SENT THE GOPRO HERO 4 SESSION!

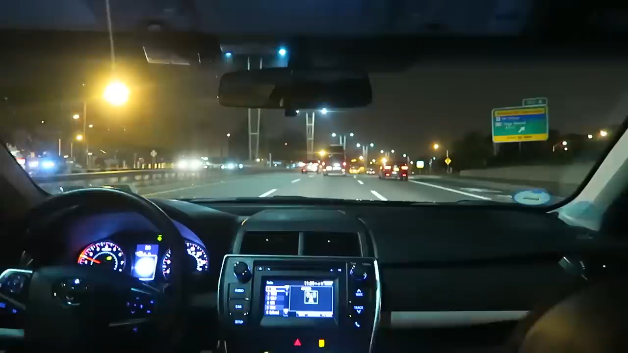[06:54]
This street I like to call as the most annoying street in New York. It is literally lights everywhere during the day.